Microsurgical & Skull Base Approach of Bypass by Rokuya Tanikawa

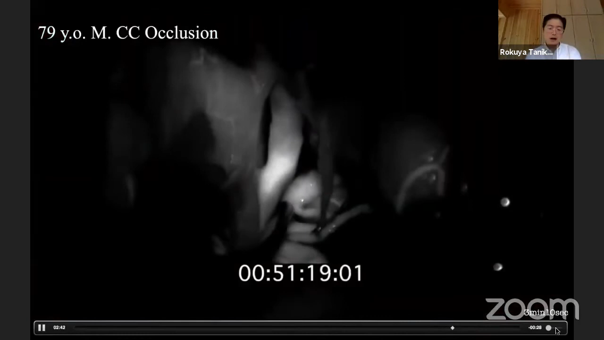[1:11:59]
i see green show the good feeling of a pca and a good feeling to a right ica